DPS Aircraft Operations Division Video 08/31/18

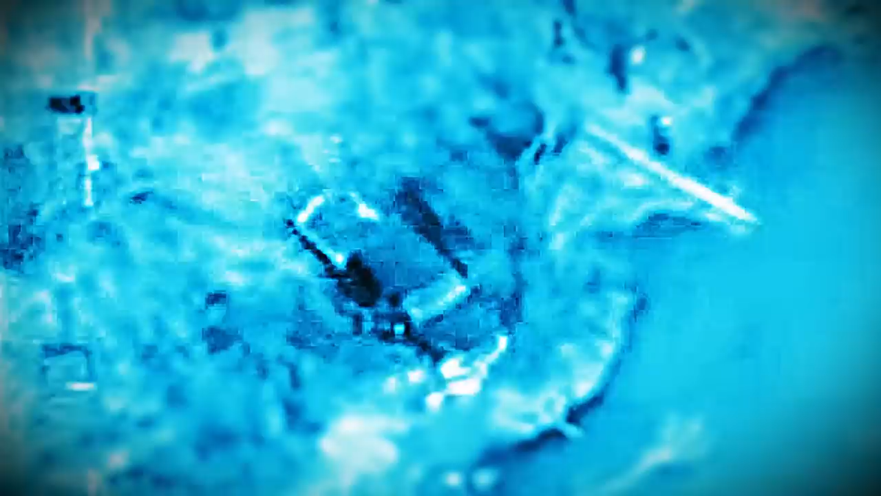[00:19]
We have a splash down in the river.
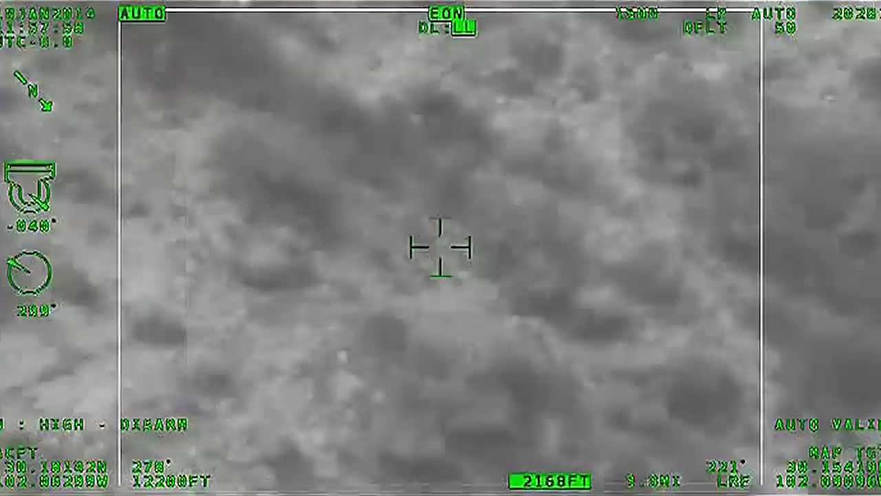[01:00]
Right skid. Your agents are getting close now.
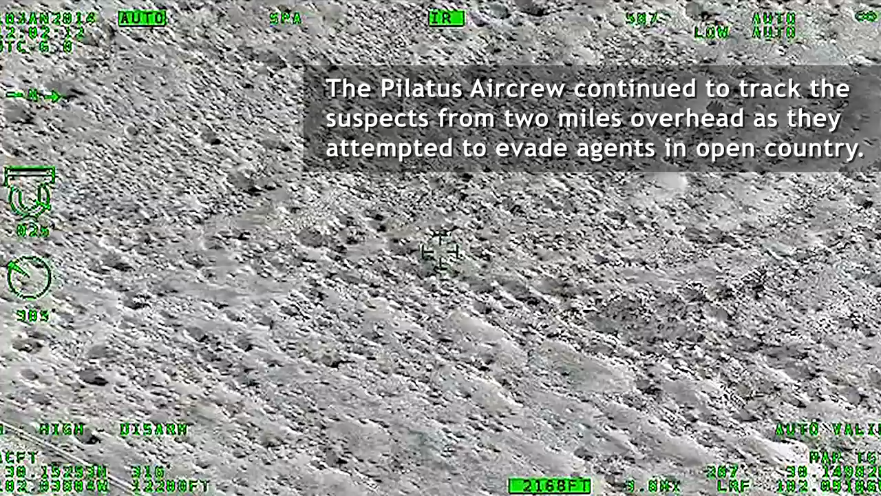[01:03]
Helo down low.
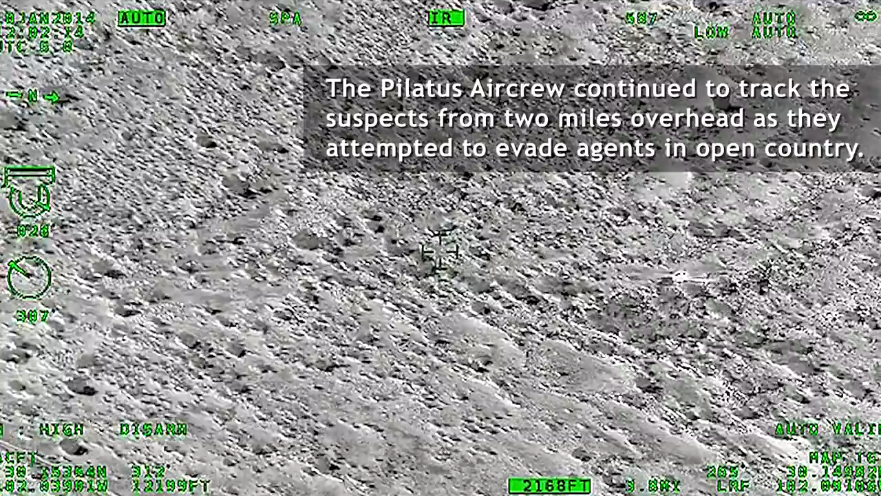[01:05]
Right side 3 o'clock. Two subjects. I've got agents closing in. The dog is moving towards them.
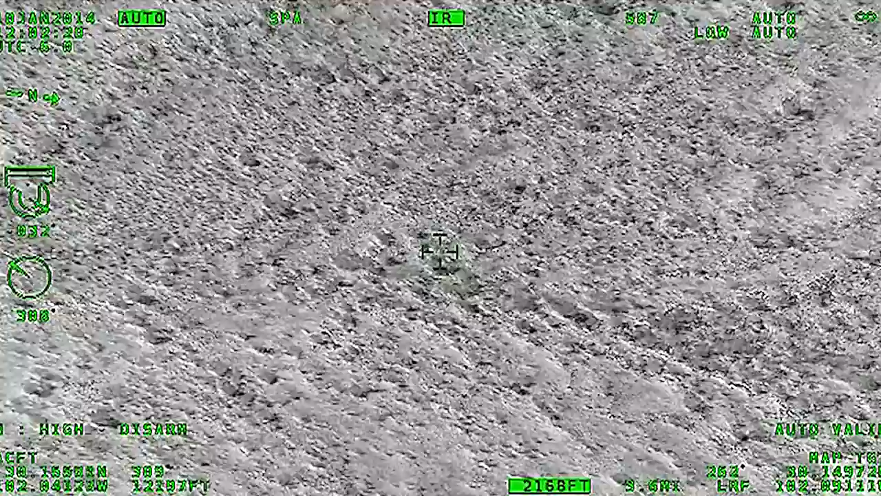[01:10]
You guys follow the dog. The dog's got them. They're stopped. Keep going. The dog turned around, but keep going.
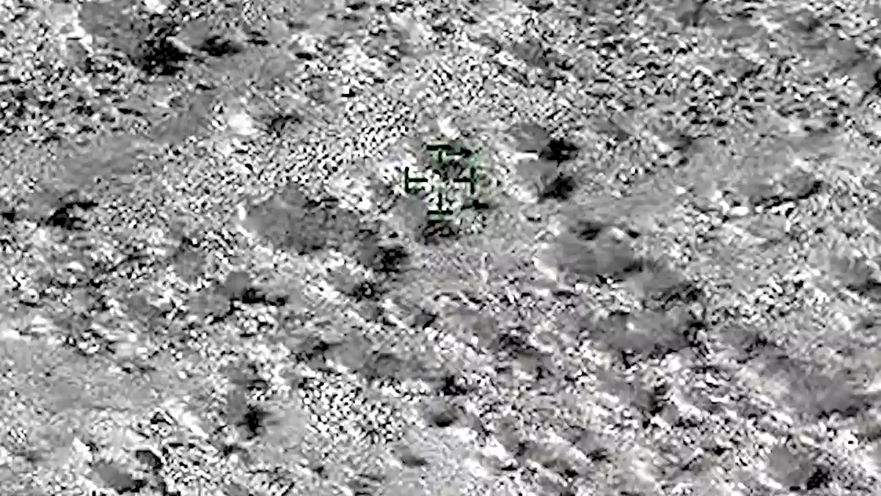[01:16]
Agents, keep moving in the direction you're going.
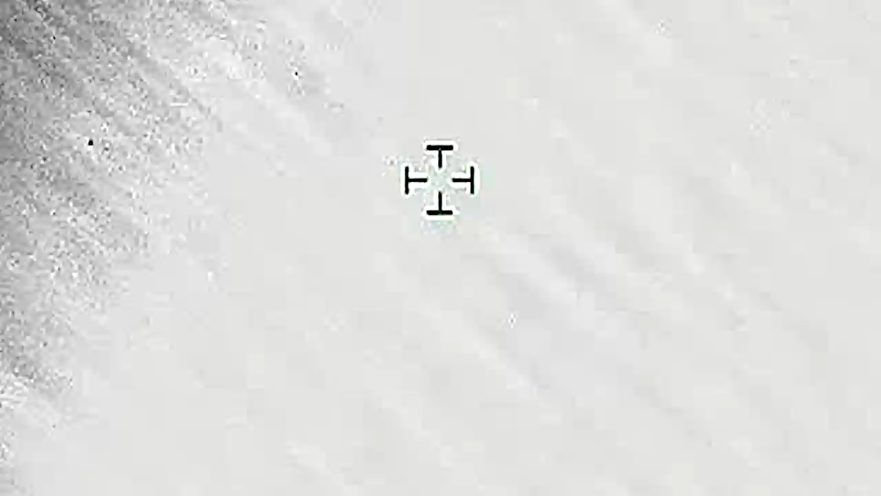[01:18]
Got hands up now.
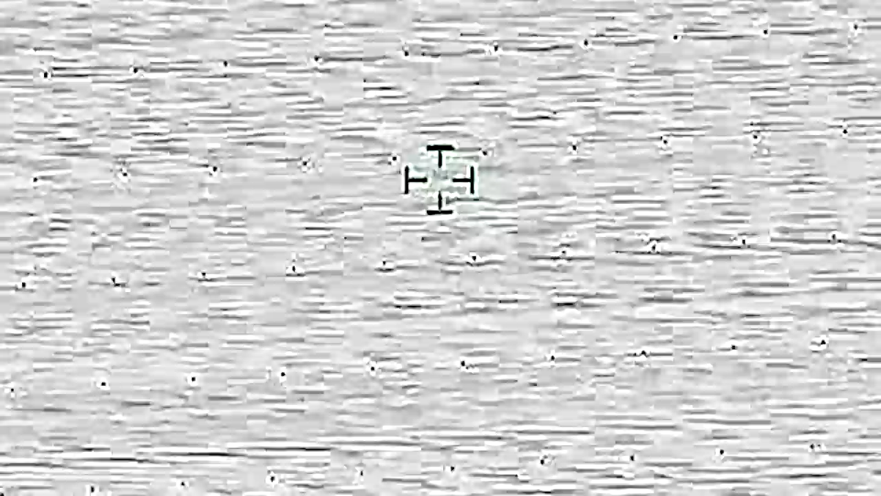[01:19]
Hands up. I've got two on ground.
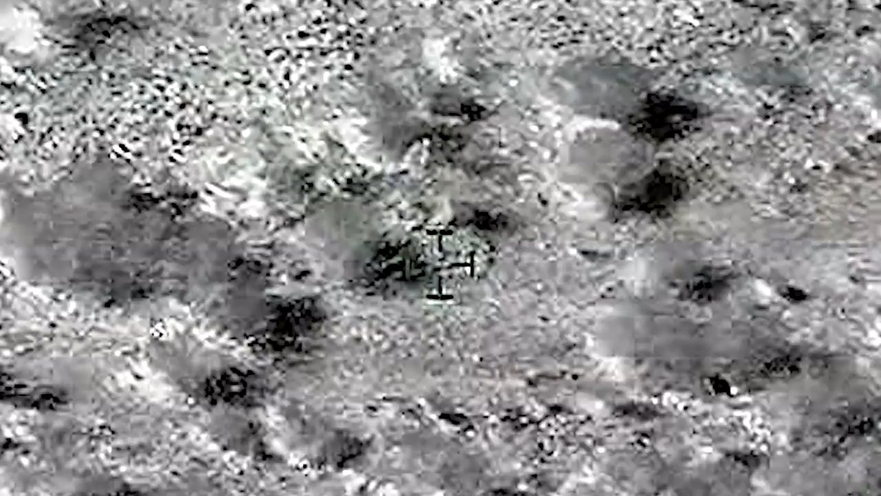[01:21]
Agents taking both subjects into custody at this time. At DPS 243, that's good copy. IC's copy all. 10-4, both subjects are detained and in custody at this time.
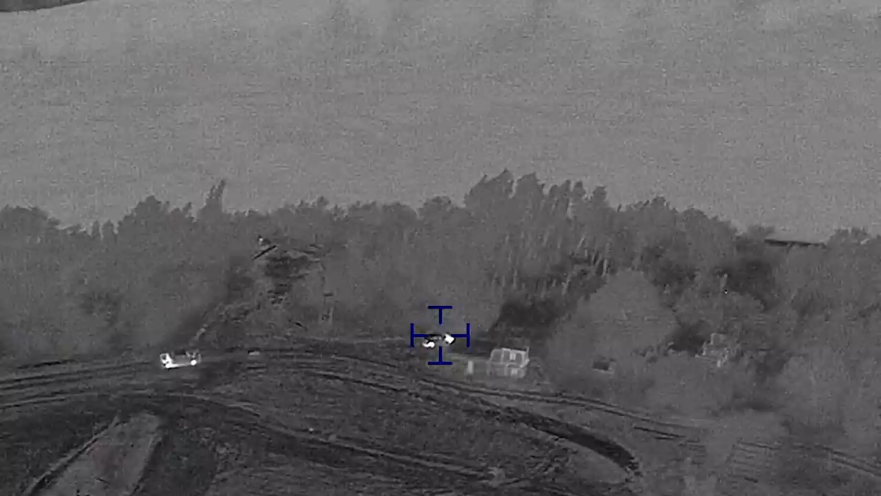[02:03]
Okay, they just loaded up the raft back in there and the bundles, and everybody's jumping back into the vehicle.
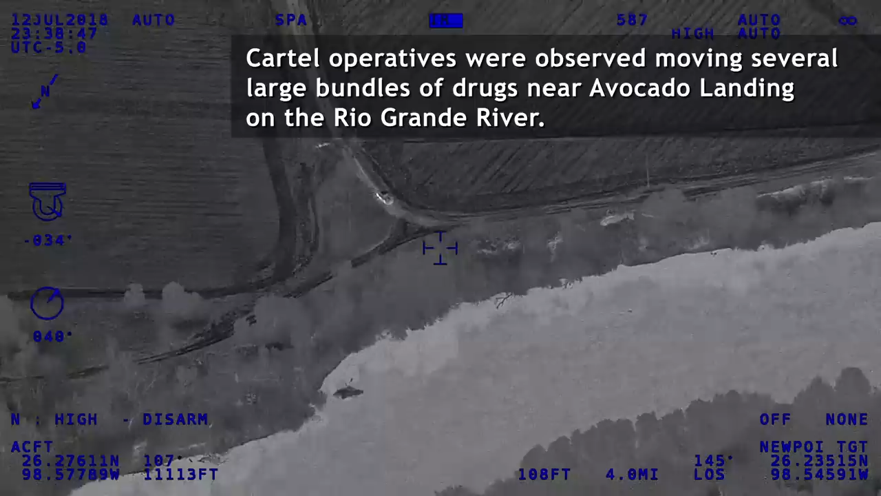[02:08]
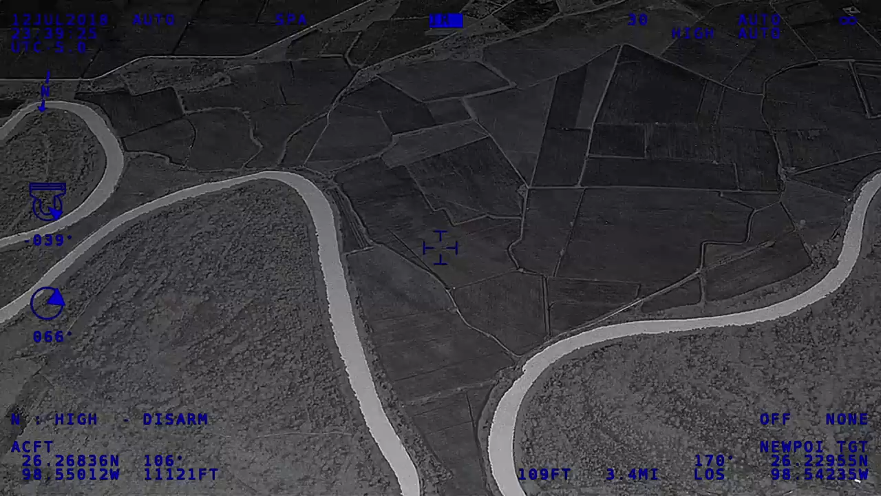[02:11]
Hey guys, if you can let the ops in know,
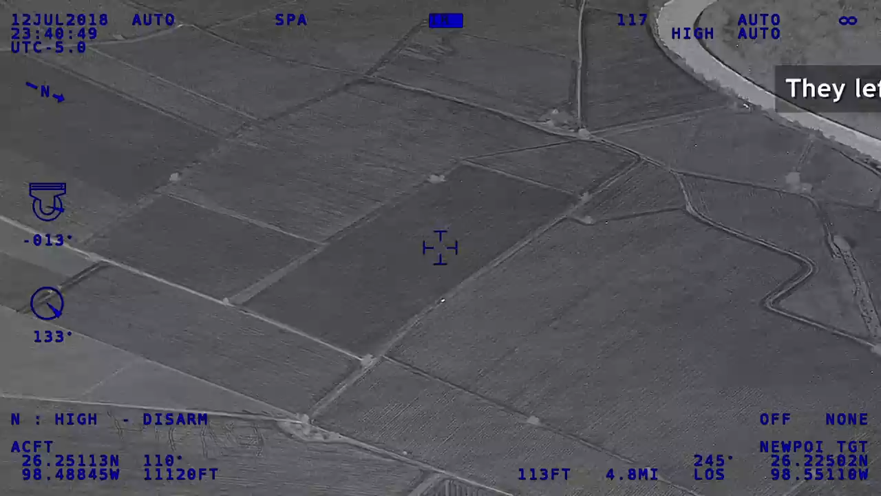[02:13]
the vehicle's now back around on the
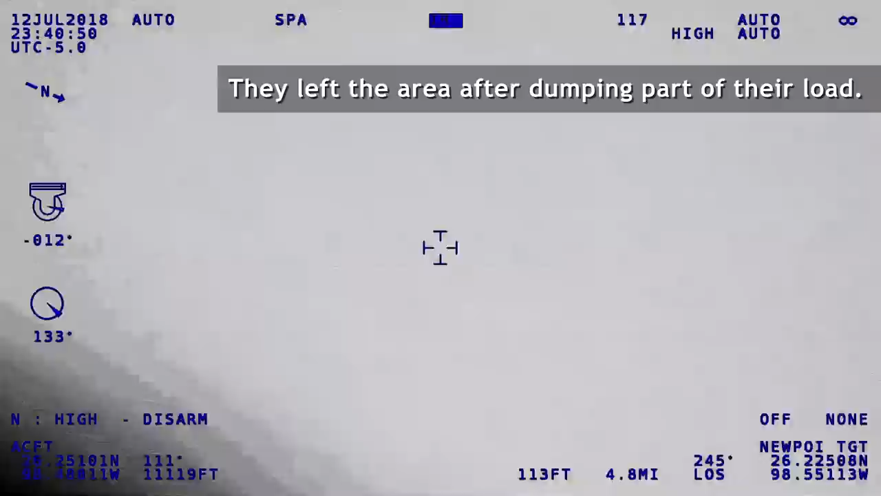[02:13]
south side of Smuggler's Alley, still making their way southbound.
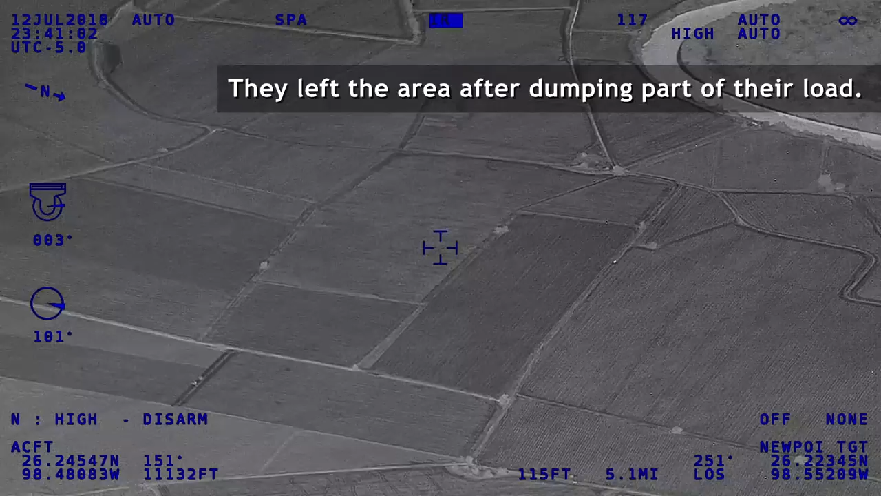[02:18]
All right, guys, they're coming in.
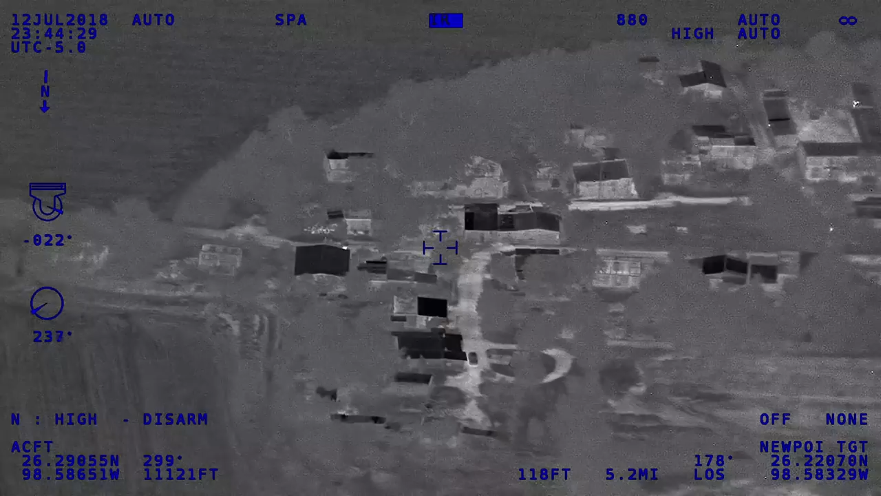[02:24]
They're made it to their that small town.
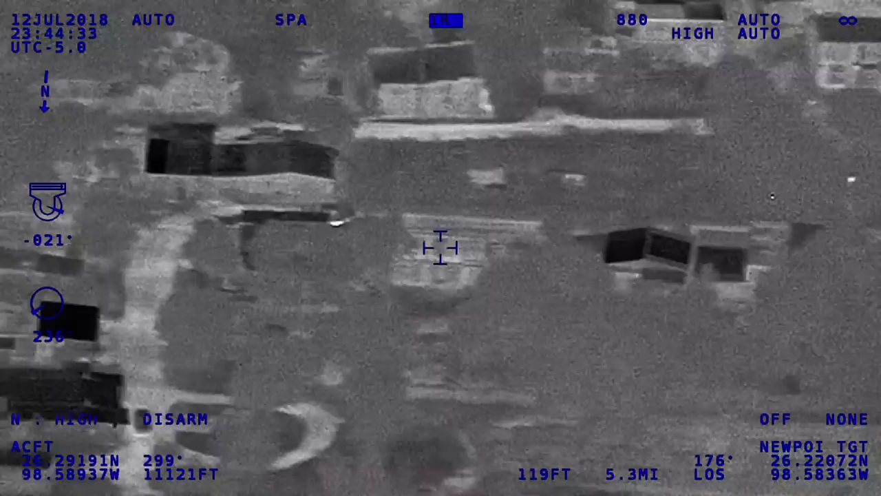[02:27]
That's south of Avocado Landing.
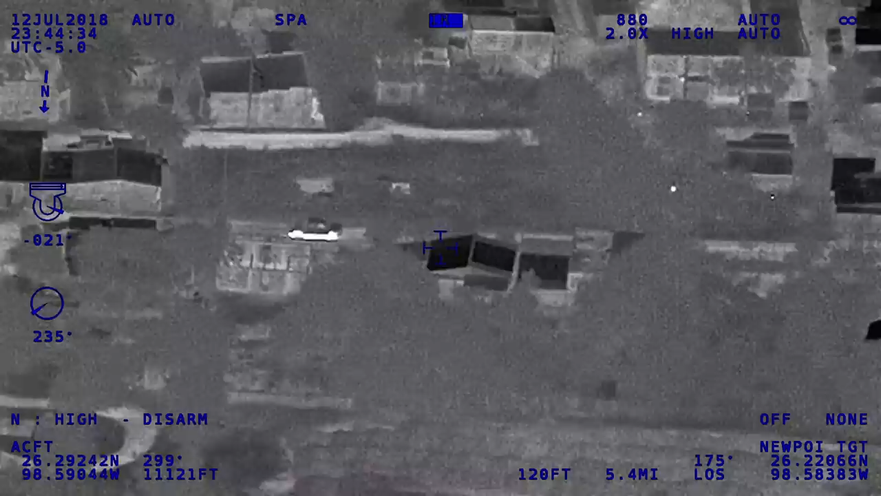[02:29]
We'll try to put them down somewhere and send the cords. Y'all can relay to the FOB, maybe.
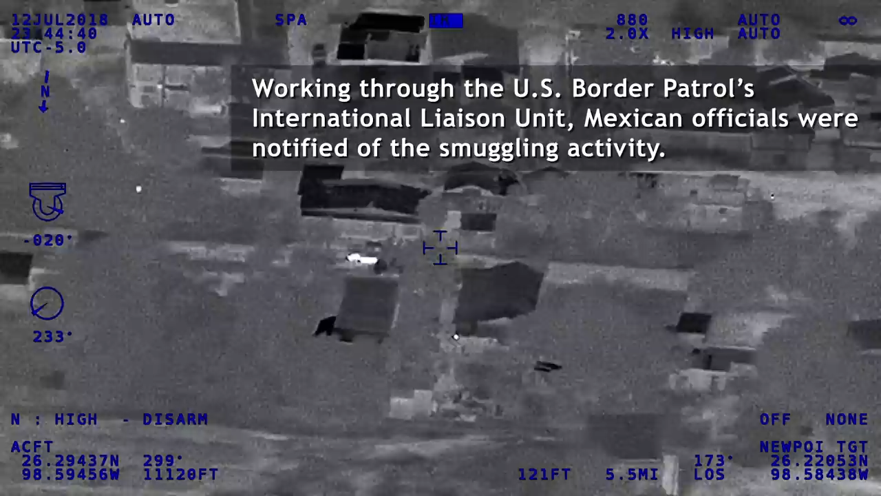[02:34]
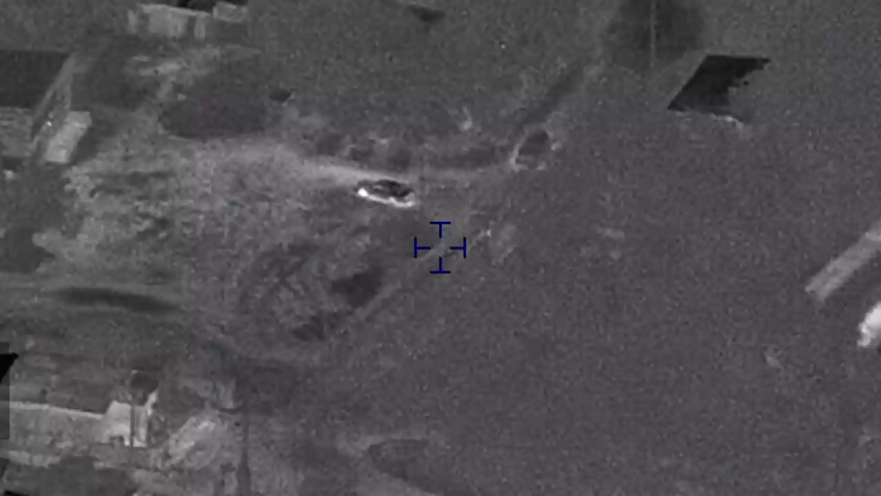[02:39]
And Spectre, I don't know if you saw that second vehicle that was following that first load vehicle or not.
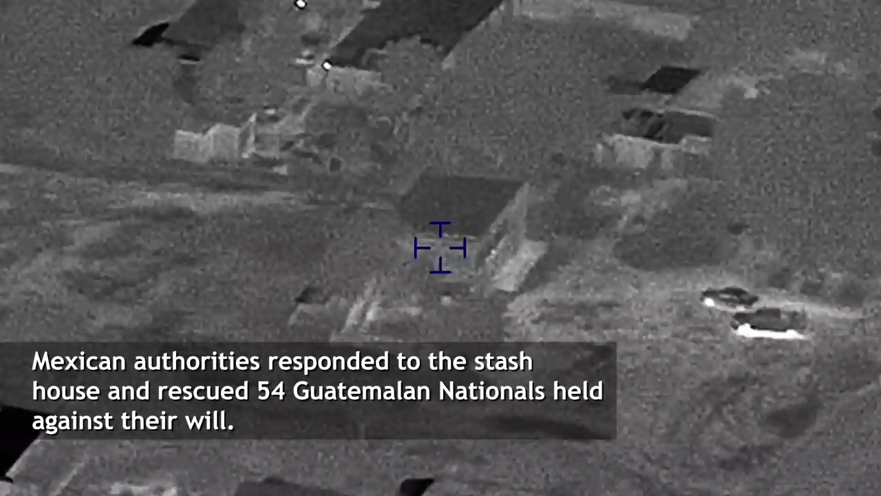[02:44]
I think they were the lookout. They were parked just down the river when they were doing the bundles.